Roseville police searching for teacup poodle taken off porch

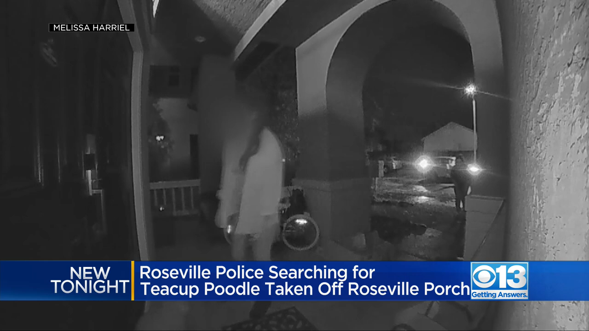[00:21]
Surveillance video you're looking at right now shows a woman come onto the front porch, say that she thought it was lost, then she picks it up right there and walks away.
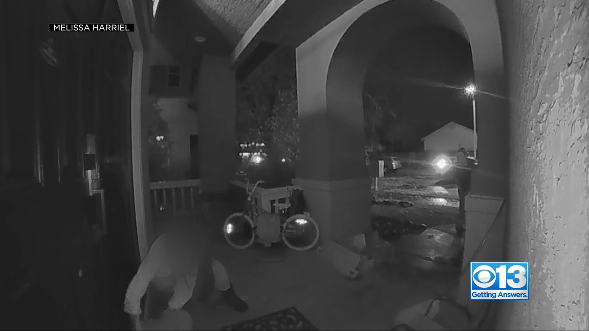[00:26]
Blowing her face because police haven't named her as a suspect yet.